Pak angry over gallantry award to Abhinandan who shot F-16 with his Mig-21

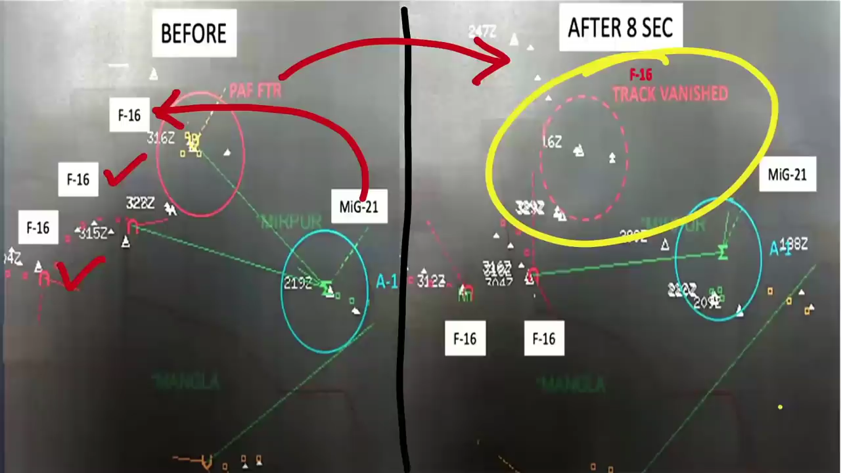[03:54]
सामने तीन F-16 थे एक को मार गिराया था मकर दूसरे F-16 ने मिक के ओपर मिसाइल चला दी मिसाइल चलाई है तो मिसाइल लगी भी